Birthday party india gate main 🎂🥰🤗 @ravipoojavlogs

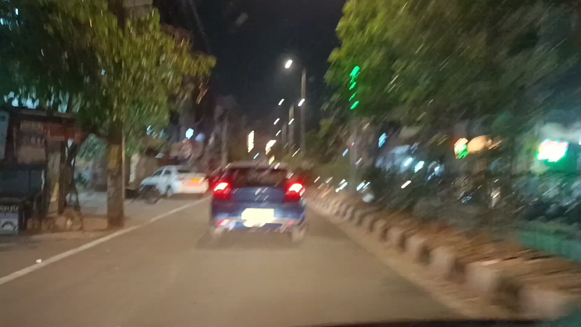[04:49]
और जस्ट हमारे आगे एक गाड़ी और जा रही है, आज वास्तव में कुछ नहीं बैग में,
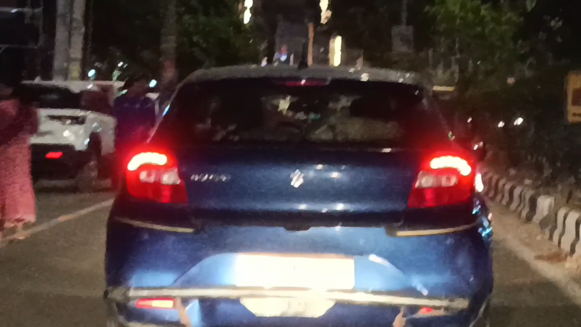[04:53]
एक गाड़ी जा रही है गाड़ी में भी मैंने कुछ, जिसमें बैठे बाकी सारे जने, हमेशा इसमें कुछ ना कुछ रखती हूं।
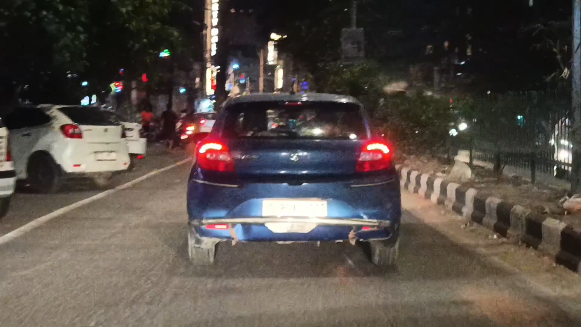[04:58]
पीछा करते करते पहुंचे। तो गाइस ये आ चुके हम इंडिया गेट।